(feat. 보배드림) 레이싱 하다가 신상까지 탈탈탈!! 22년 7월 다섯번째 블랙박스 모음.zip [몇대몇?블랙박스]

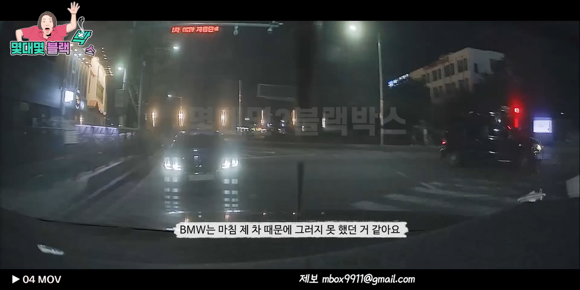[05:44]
그러지 못했던 것 같아요 무조건 공도 레이싱이라고 생각할 수는 없는 게 서로 시비가 붙어서 그런 상황이 발생된 것일 수도 있기 때문에 정확히는 어떤 상황인지는 모르지만 난폭운전했다는 것은 부정할 수가 없을 것 같습니다 당연히 제가 신고를 하려고 마음을 먹었는데 안타깝게도 블랙박스 화수가 좋지가 않아가지고 번호판이 정확히 안 찍혔더라고요 일단은 영상을 재보는 한 상태인데 신고가 될지는 안 될지는 잘 모르겠어요